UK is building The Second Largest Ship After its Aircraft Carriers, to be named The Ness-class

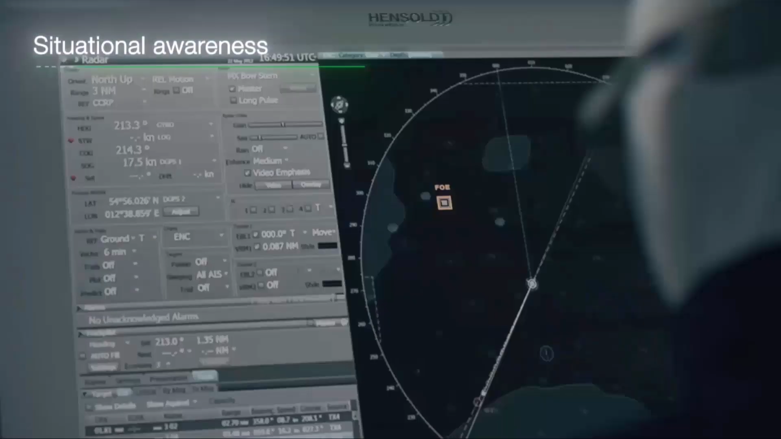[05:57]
The radar offers exceptional value in terms of operational performance,
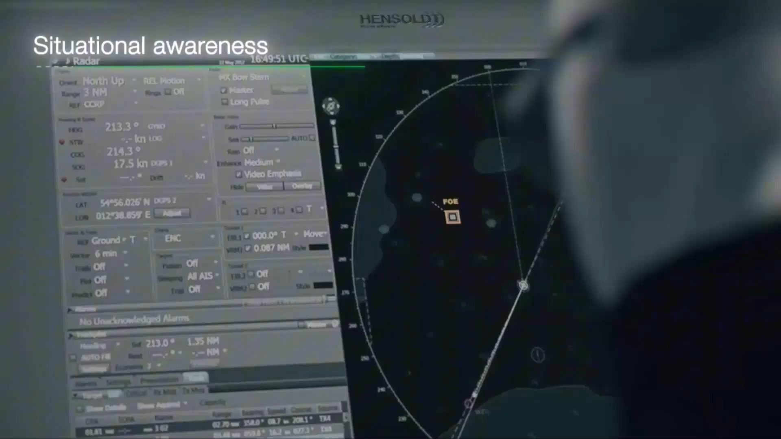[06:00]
surpassing small target detection and volume tracking,
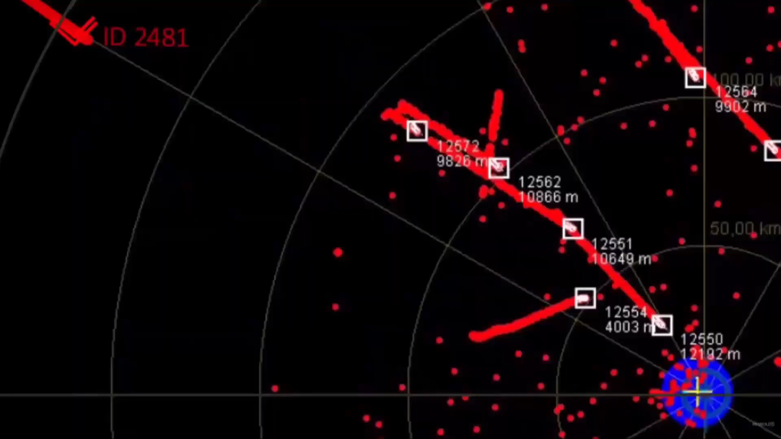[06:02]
and mission systems interaction capabilities previously only found in more expensive radar systems.
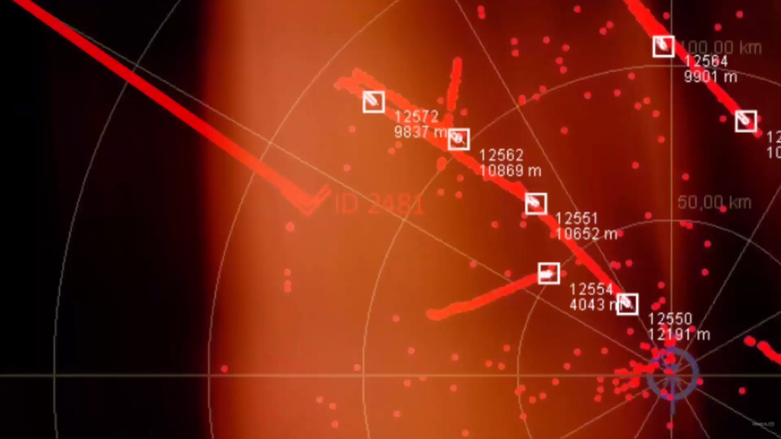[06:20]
It is user-friendly and easy to maintain, reducing the burden on operators in terms of manpower, training, and skills.